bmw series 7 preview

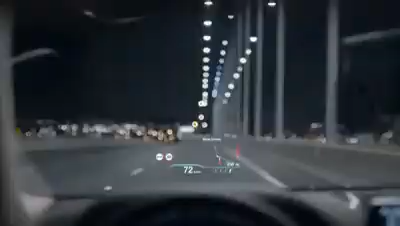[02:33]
The all-new BMW 7 Series comes with the next-generation head-up display increased in size by 75% and with new graphics. Before I show you the next level of comfort, this is the wireless charging function.